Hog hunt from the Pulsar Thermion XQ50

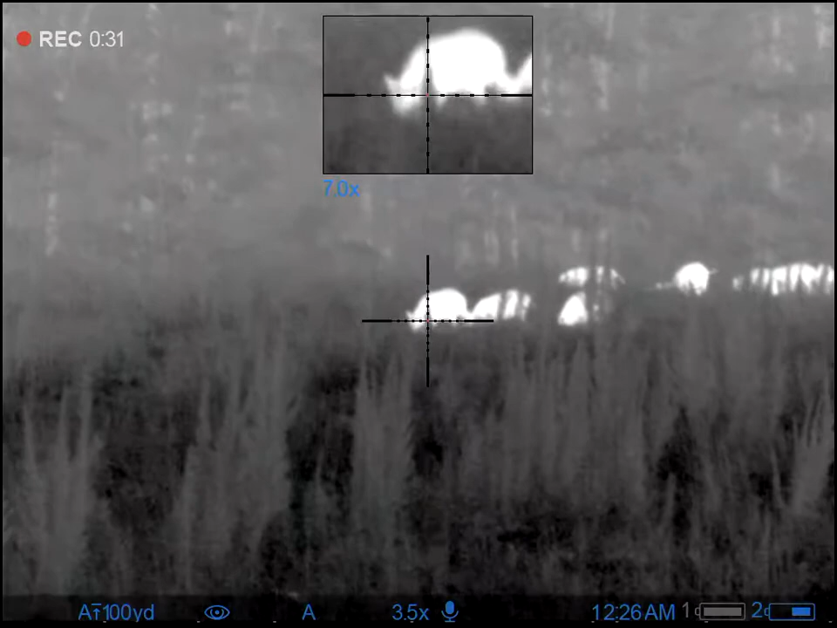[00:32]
Hold on, it's going to run away. Hold on, it's going to run away.
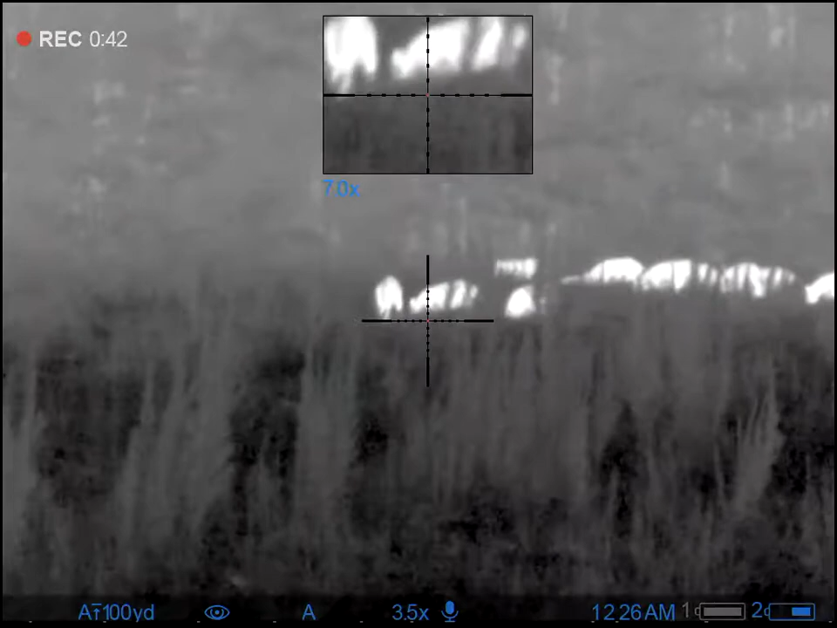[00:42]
It's going to run away from me.
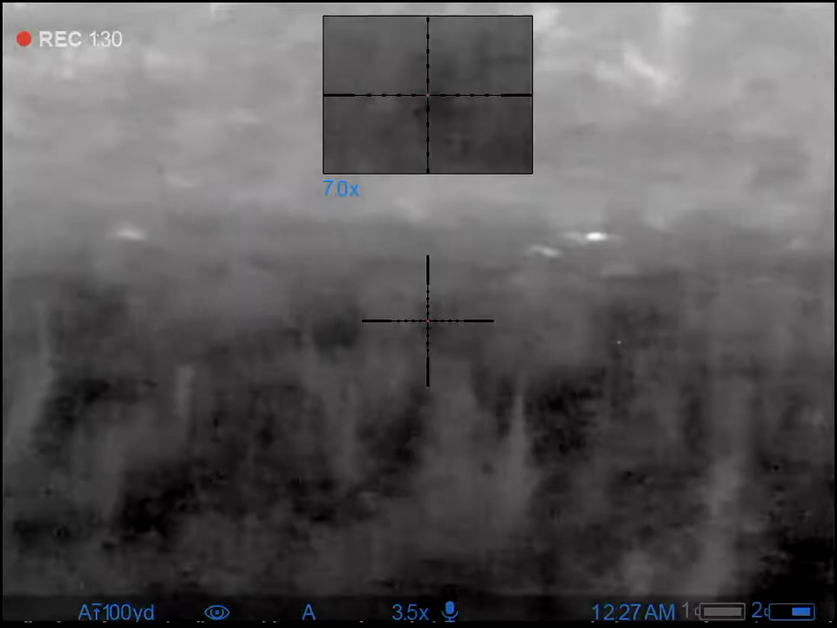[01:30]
We've got one, two, three, four.
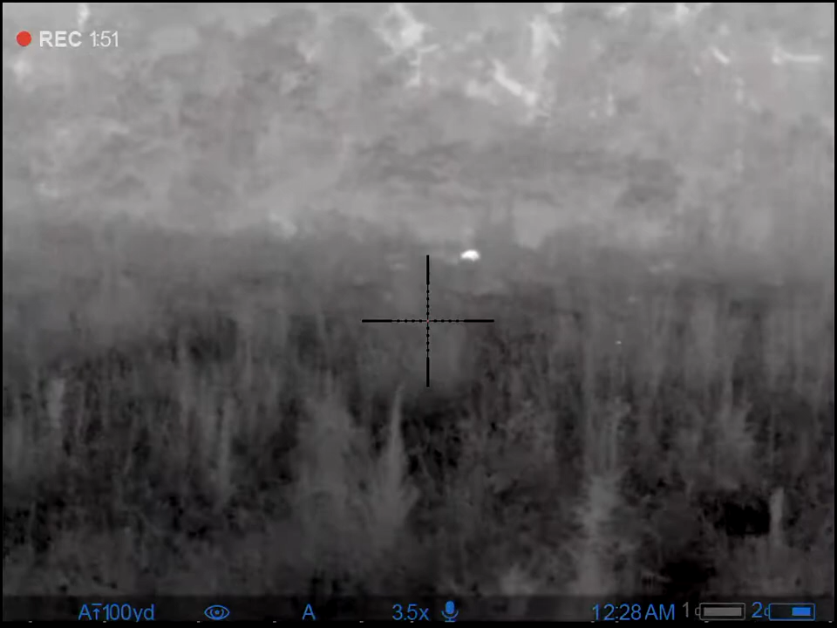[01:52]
Do you want to go back to the truck and get them? Okay. I'm going to stop recording. Where's the one that's squealing?
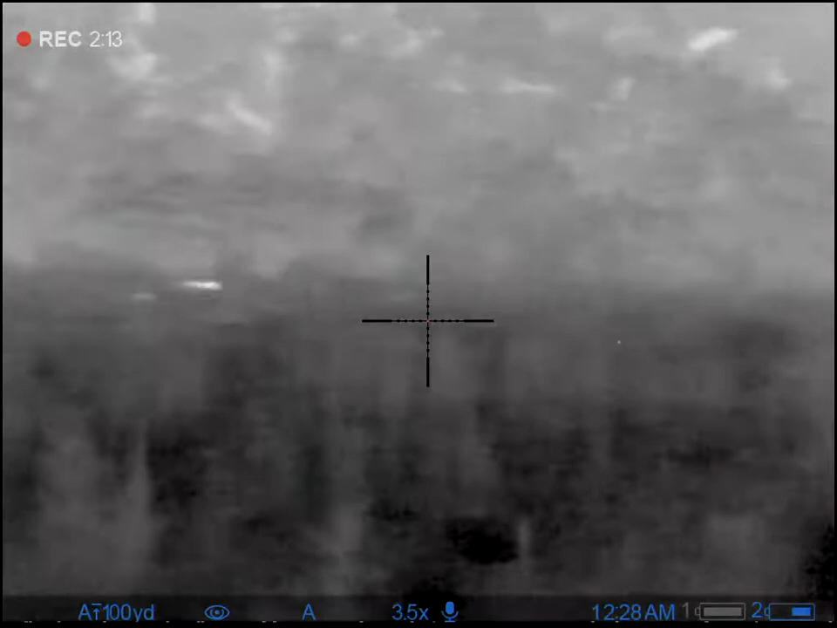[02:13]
Must be that one. There's another one we shot. I hit it and ran down in there and got back up.
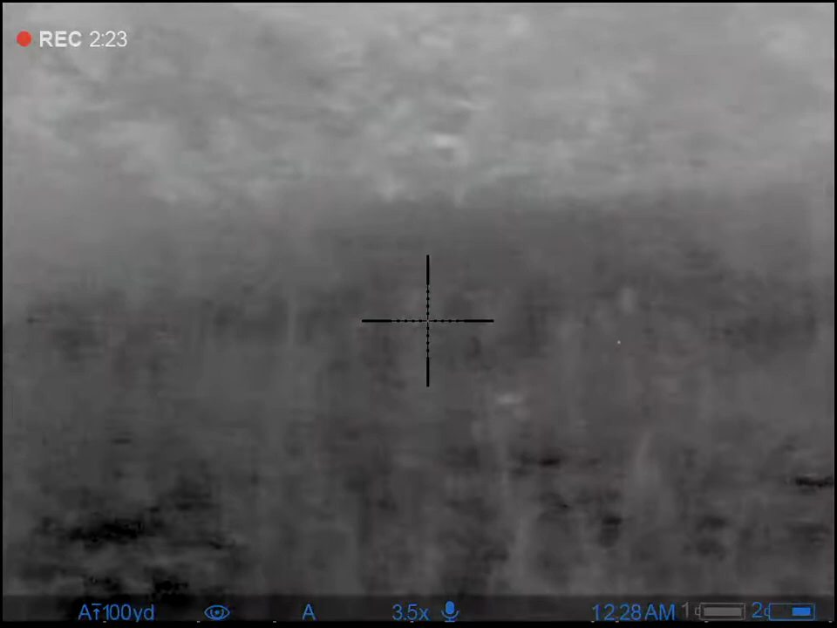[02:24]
Yeah. It sounds like it's right.